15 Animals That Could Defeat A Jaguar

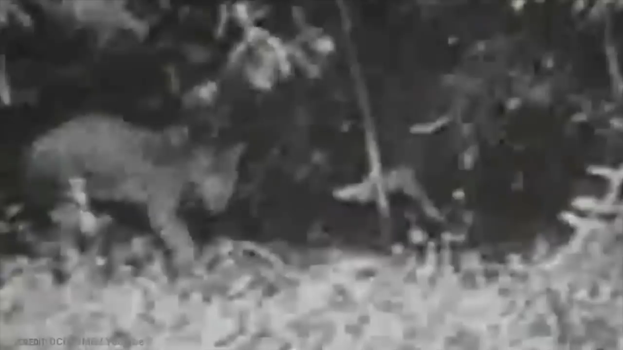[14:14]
When the jaguar keeps coming back, the buffalo just decides to flip and throw the little predator around. Well, the jaguar had it coming. Look, the jaguar has a lot of advantages when it comes to fighting, but it's just no match for the buffalo.
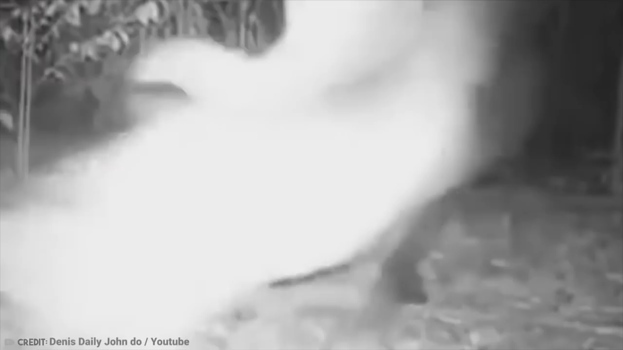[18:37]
The video begins with the jaguar closing in on the anteater, quietly intimidating its prey.
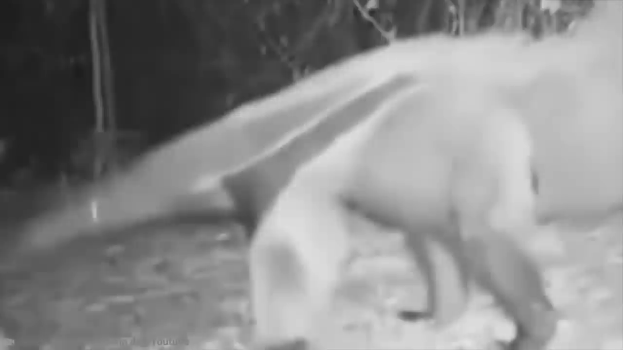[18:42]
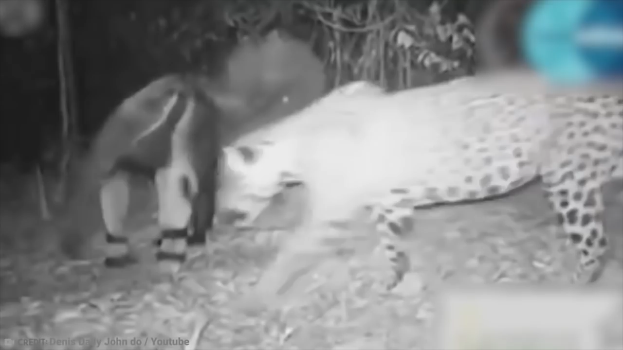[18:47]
But then, as always, things take a big old turn when the anteater takes an impressive swipe at the jaguar.